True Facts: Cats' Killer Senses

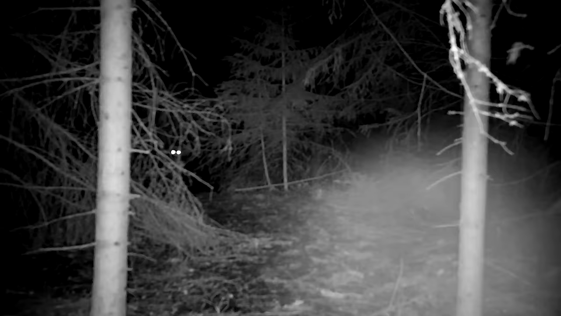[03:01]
The tapetum lucidum is what creates that eye shine effect. I mean it's a little awkward if you're trying to hide. It's like if a ninja rode to work on his bike and then forgot to take his little pant cuff reflectors off. I see you ninja.